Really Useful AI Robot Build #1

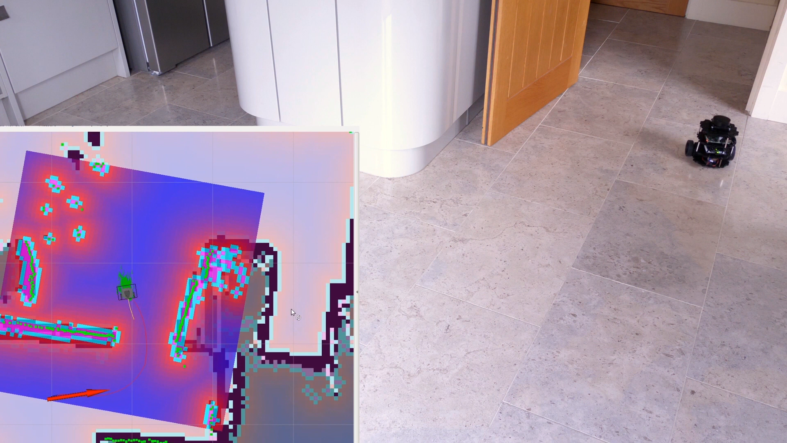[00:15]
and that uses a laser scanner to map and navigate its environment and of course that's a kit off the shelf so it works really well.
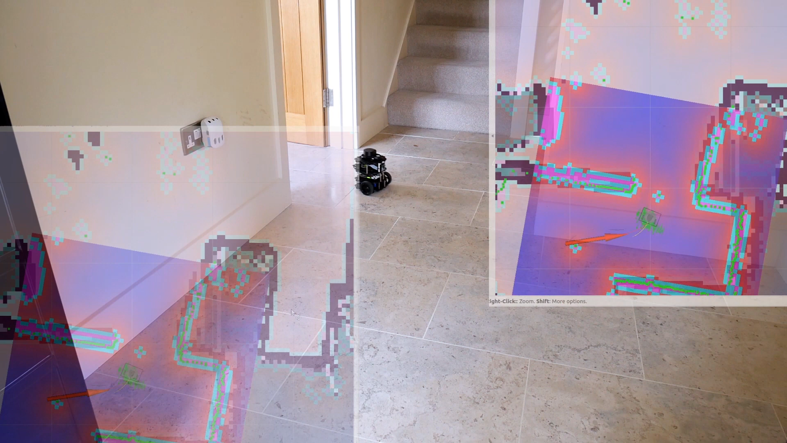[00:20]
I then went on to build my own ROS robot that again uses a laser and a raspberry pi running ROS and that just about works okay,
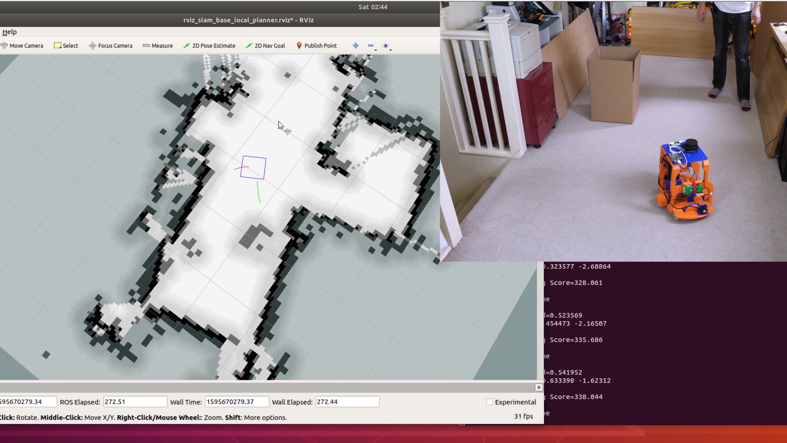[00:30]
the map's not too bad and the navigation works sometimes but it's not very good and that's due to a multitude of reasons all
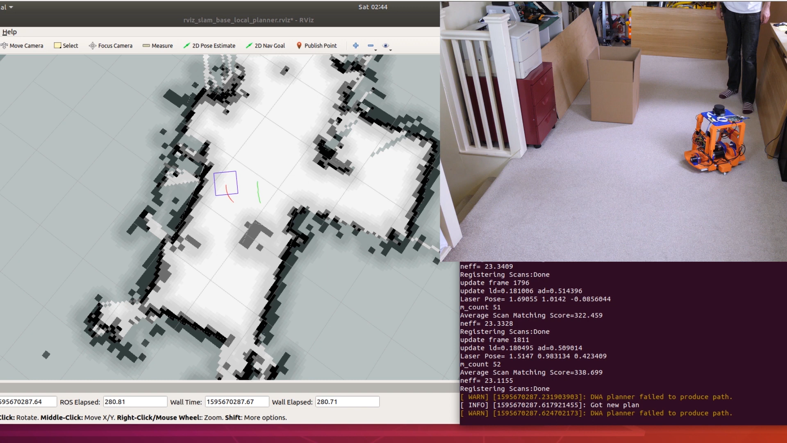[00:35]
the way through from the hardware build all the way through to the software configuration so the next version is going to be much better.